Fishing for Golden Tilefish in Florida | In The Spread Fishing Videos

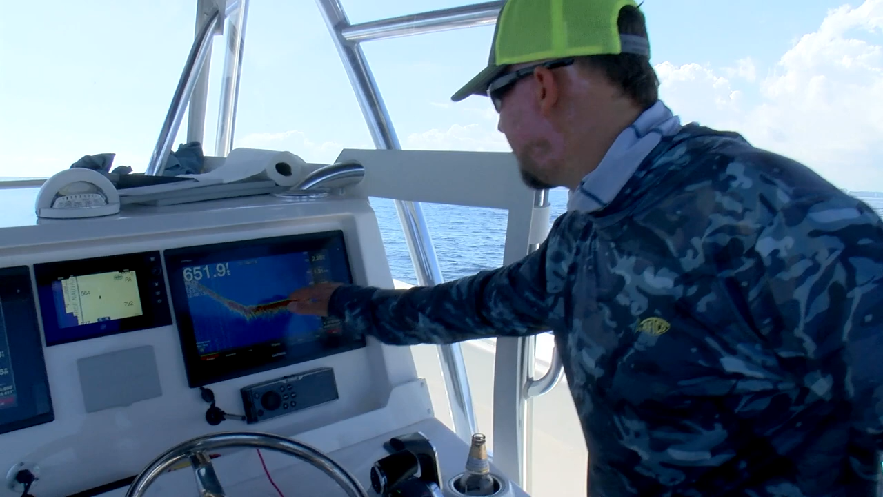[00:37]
So, there's a layer of mud laying on the bottom.
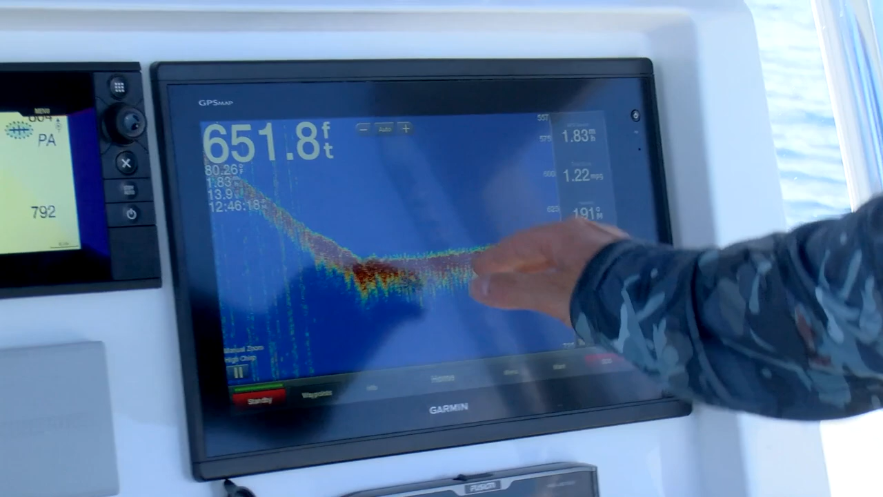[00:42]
On screen: depth 651.8 ft
If there wasn't a layer of mud, you wouldn't see this green haze above the bottom here. So, we know also this is good mud by looking at the machine.
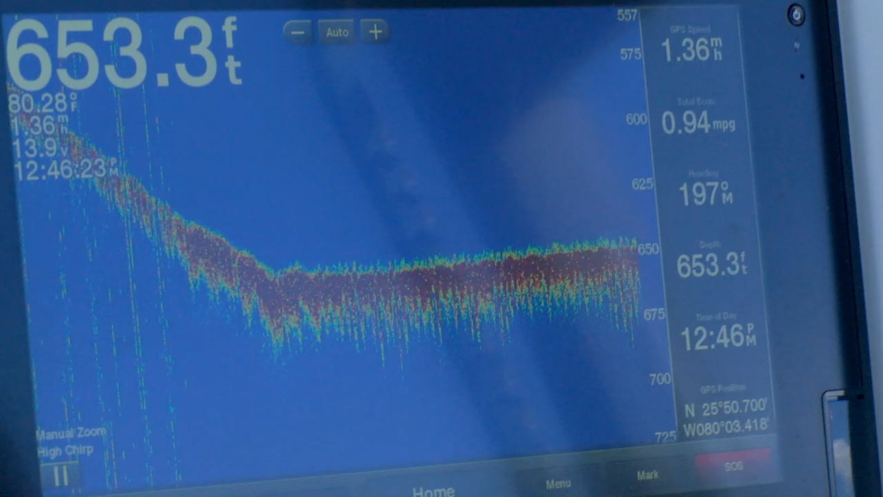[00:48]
On screen: depth 653.3 ft, water 80.28°F, speed 1.36 mph
So, we're going to drop down there and give it a shot, see if there's any tiles at home.